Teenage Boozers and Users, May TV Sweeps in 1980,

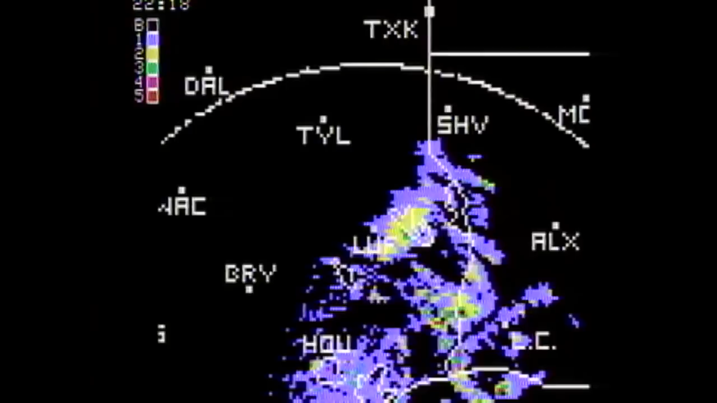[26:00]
And you see up around Lufkin and along the Sabine River some very heavy thunderstorms. And then looking to the west, you see the thunderstorms,